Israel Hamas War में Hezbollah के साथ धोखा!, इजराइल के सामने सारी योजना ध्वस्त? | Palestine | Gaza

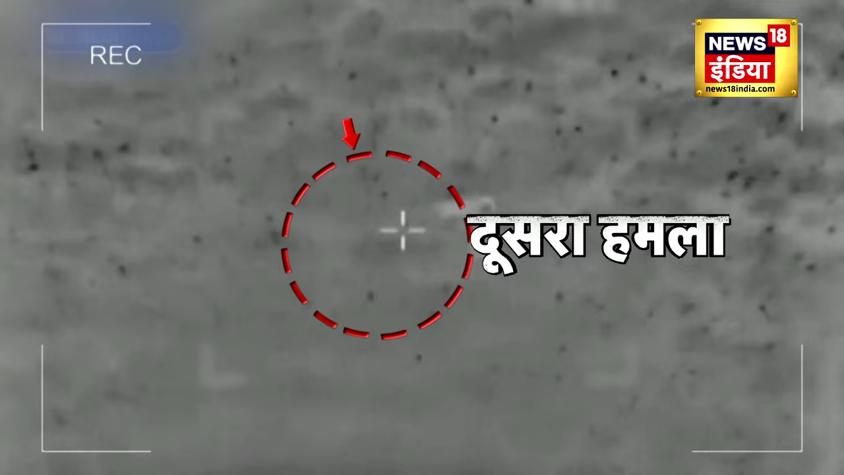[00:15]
दूसरा हमला इसराइल का दूसरा टार्गेट तबाह
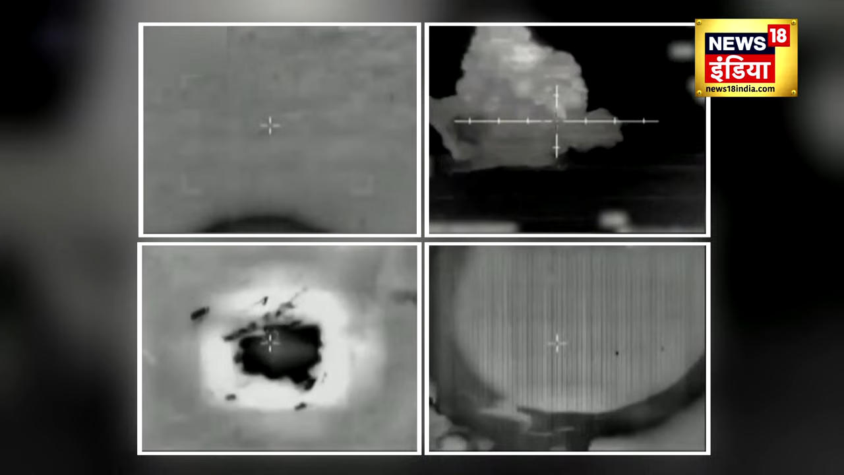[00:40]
कुछ इस तरहे इसराइल ने हिजबुल्ला के सैनिक अड्डों को तहस नहस कर दिया ये वीडियो लेबनान में
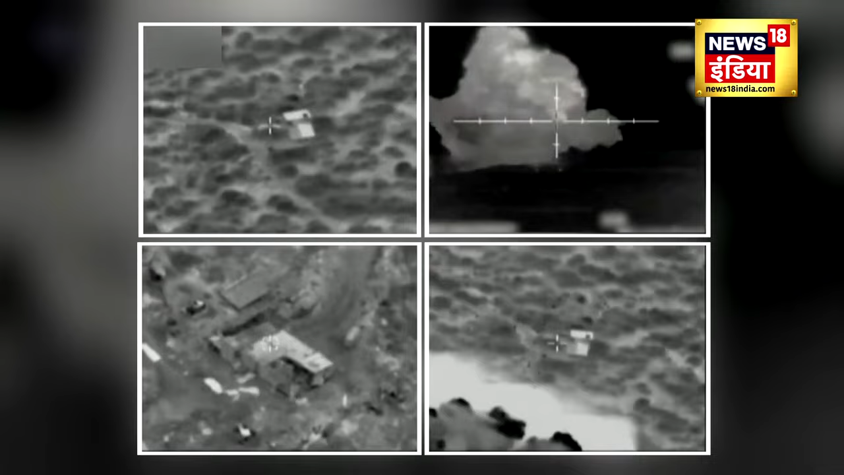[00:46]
हिजबुल्ला के ठेकानों पर इसराइल की सेना के बड़े हमले का है